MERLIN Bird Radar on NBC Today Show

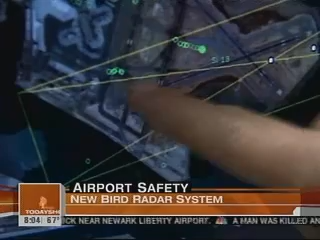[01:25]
Each of these green dots are actual birds moving around on and around the airfield.